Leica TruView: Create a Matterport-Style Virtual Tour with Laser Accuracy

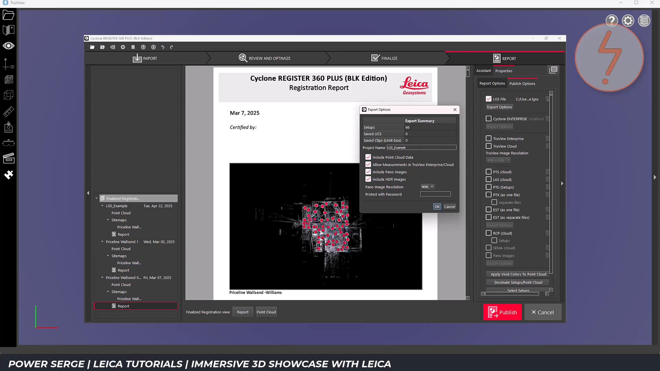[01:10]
To get started you'll need to export your registered scan data typically from Leica Cyclone in LGS format.
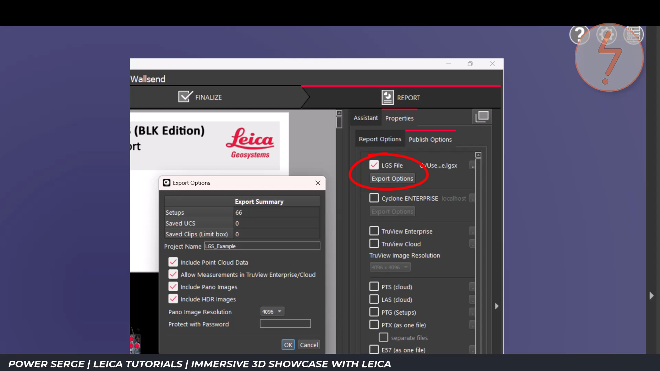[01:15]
Once you have the LGS file you can upload it to Leica TrueView. I recommend setting up your scan locations thoughtfully because these will serve as your nodes or hotspots.
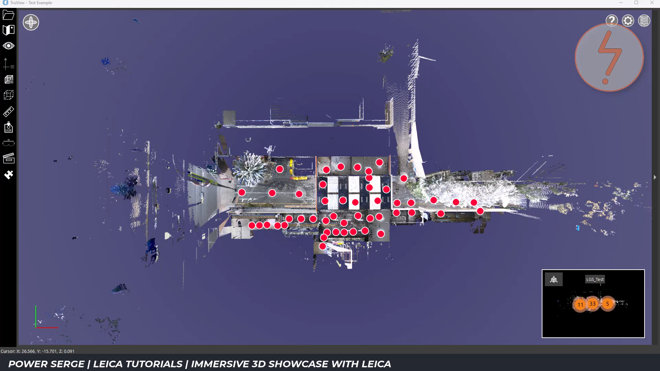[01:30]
The scan map, sometimes called the site map, is your main navigation tool. It displays a floor plan or site plan with all the scan positions clearly marked. Each of these points represents a location where the scanner was set up during the survey.
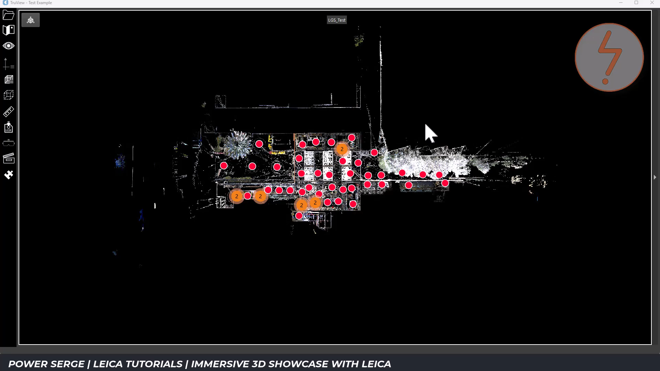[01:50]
To move around it's simple, just click on any scan position on the map. TrueView will instantly jump you to that hotspot and load the 360 degree panoramic view.
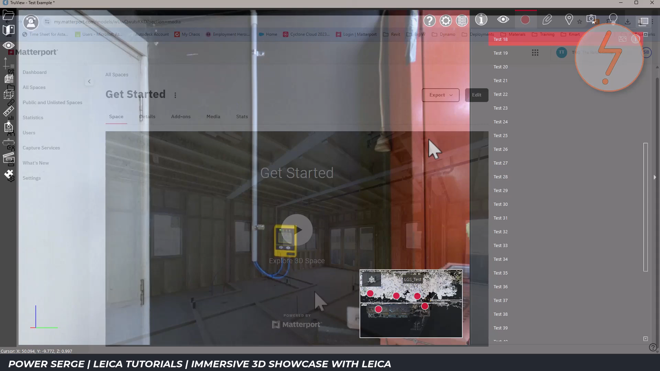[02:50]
This mimics the Matterport experience quite closely.
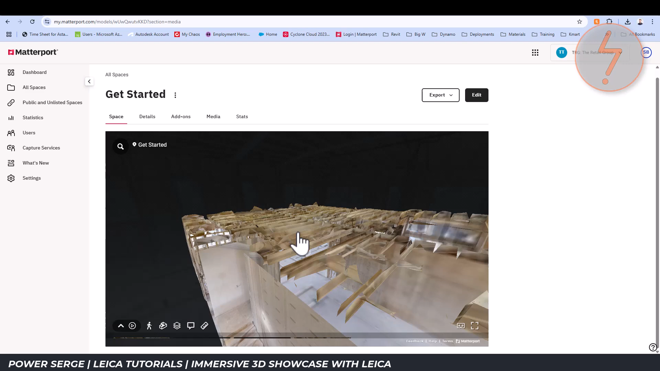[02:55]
The main difference is that rather than relying on photogammetry,
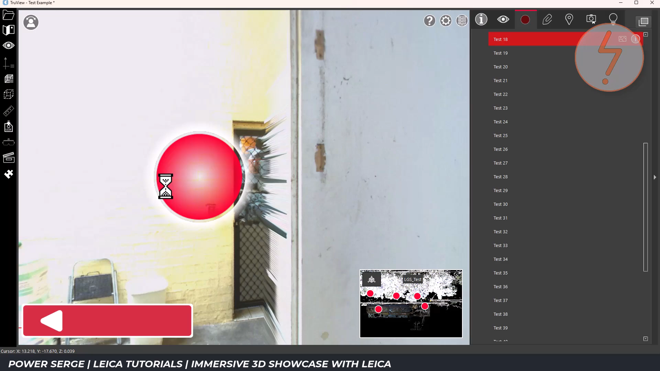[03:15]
One of the features that really enhances the TrueView experience is the ability to add markups and annotations,
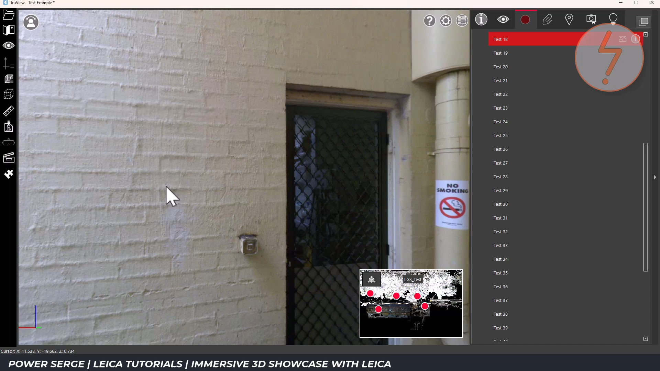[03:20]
similar to what Matterport calls tags.
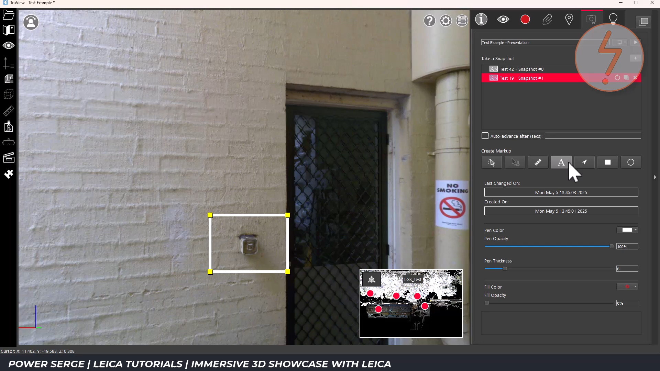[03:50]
The key advantage here is that these markups are anchored in 3D space.